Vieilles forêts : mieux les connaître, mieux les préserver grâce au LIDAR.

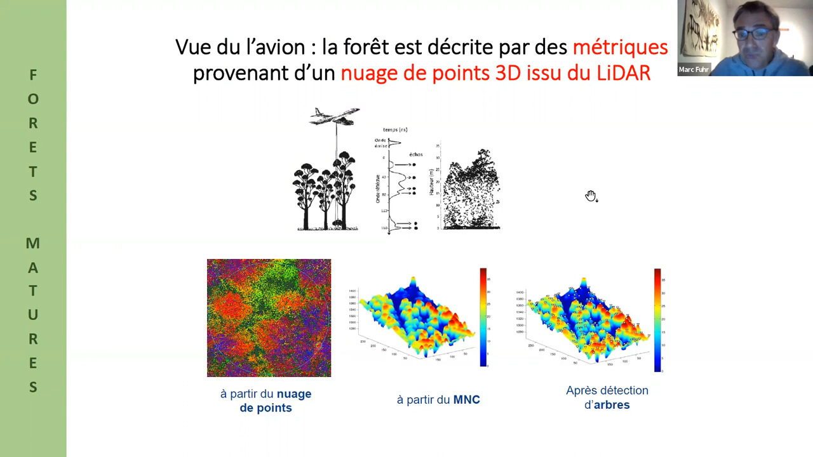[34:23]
Et après, en fonction de la forme du nuage, on peut ou pas arriver à délimiter des arbres dans ce nuage. Donc, tout ça, ça va être traduit sous forme de métriques qui sont calculées sur le nuage de points.